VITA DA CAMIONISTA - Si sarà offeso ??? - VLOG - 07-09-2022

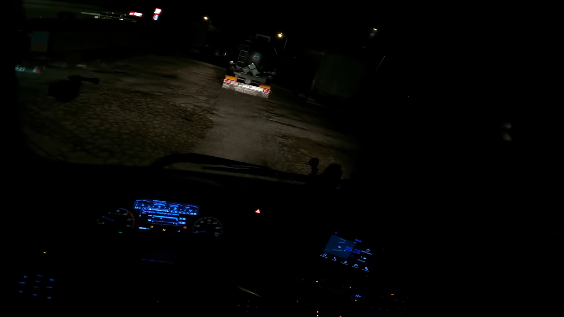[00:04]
allora gente buongiorno oggi è mercoledì 7 settembre 5 28 stiamo incastrati nel parcheggio del ristorante qua a rimini nord all'uscita
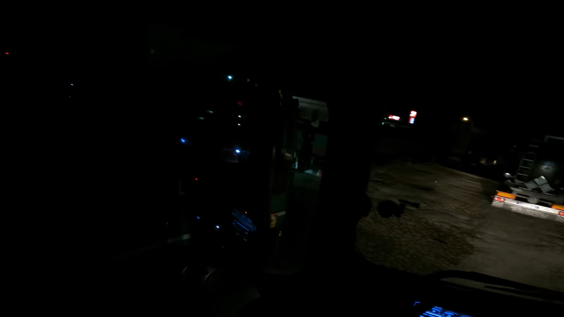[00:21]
dovrei riuscire a uscire vediamo ci provo non mi tocca svegliere qualcuno